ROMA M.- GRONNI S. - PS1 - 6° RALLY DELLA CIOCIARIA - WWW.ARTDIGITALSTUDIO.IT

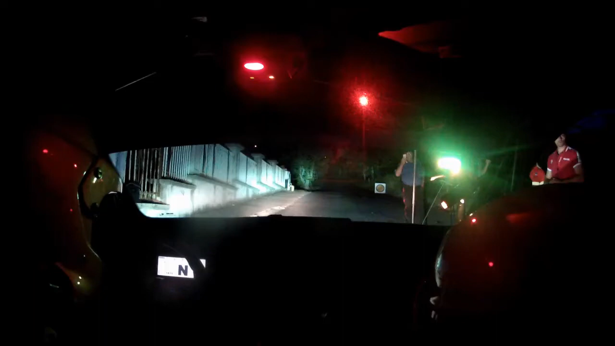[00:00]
5, 4, 3, 2, 1, vai, 50 destri, al palo, sinistra, 3 meno tieni,
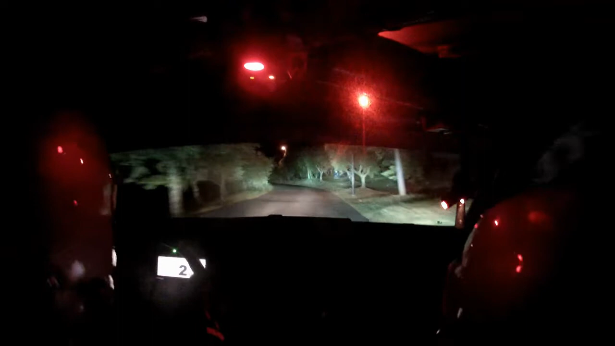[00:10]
per subito al muretto, tornantino destro, tornantino destro, sinistra, Viena stai sotto, 50 destri, al palo, stacca in ritarda, stop, inversione sinistra, 50 sinistri.
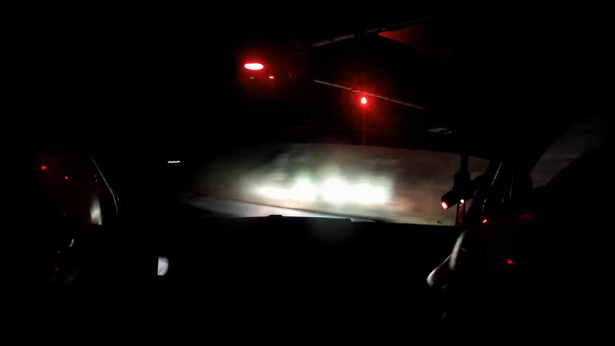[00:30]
A rovescio, destra, 5, vai, 80, fine muretto, stacca in ritarda, destra, 2 meno, chiude al vuoto, non forziamo a te, ricorda di dire gomme, sinistra, Viena, 50 destri, all'ulivo, stacca, tornante sinistro. 150 destri
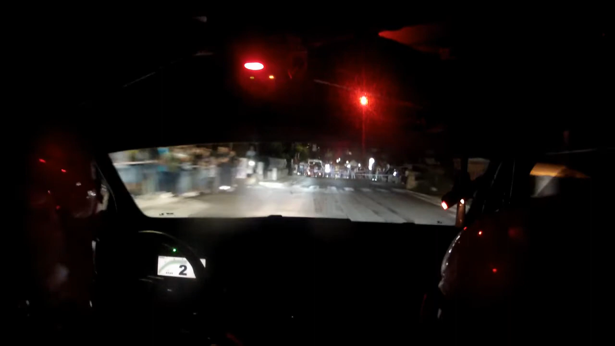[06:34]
Per, pulito, Mattè. Sinistra, 5, vai. Per, destra, 3 più lunga. Vai. Ok, buono. Quanto? 6,40. Bella roba!